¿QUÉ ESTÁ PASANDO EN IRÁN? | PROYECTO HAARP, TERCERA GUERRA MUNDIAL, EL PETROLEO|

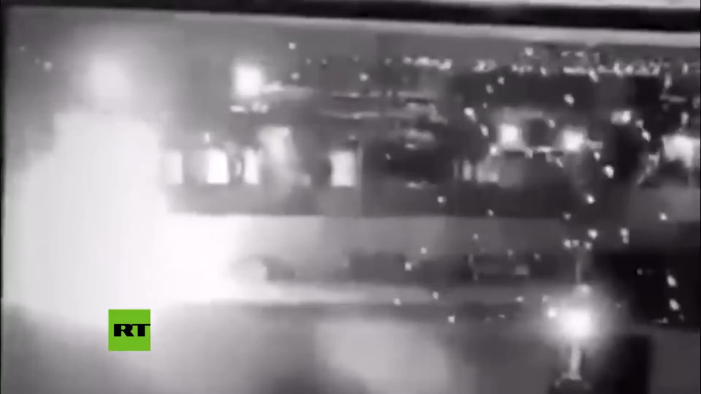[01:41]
jefe de las fuerzas élites Quds de la Guardia Revolucionaria Islámica en las cercanías del aeropuerto de Bagdad, Irak. El jefe supremo de Irán, el ayatola Ali Yamenei, juró que se vengaría la muerte de Soleimani.